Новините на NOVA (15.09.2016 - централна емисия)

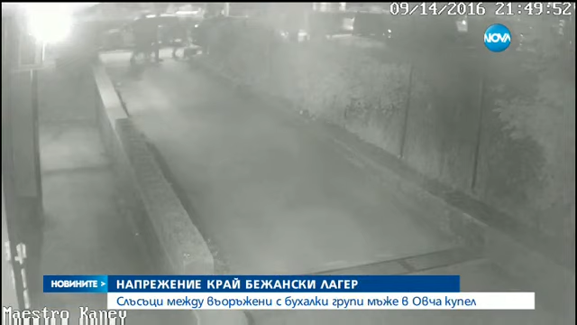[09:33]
след като група младежи се опитали да се саморазправят с мигрантите. Хората от съседната кооперация видели и извъннали в полицията. Някои от тях носеха прати бухалки, някои бяха с качулки, изглеждаха така сякаш гонеха някои.